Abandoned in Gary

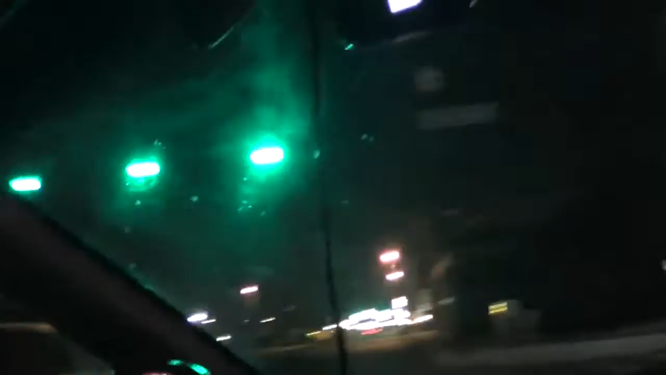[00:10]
this is beautiful downtown Gary, Indiana.
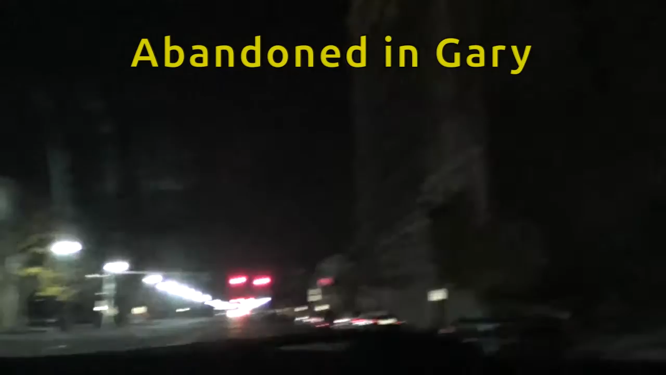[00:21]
I really didn't go out searching for the worst parts of Detroit,
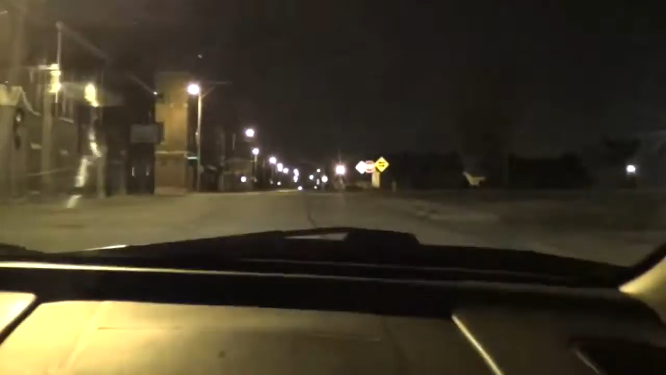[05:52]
We got a Gary police behind us.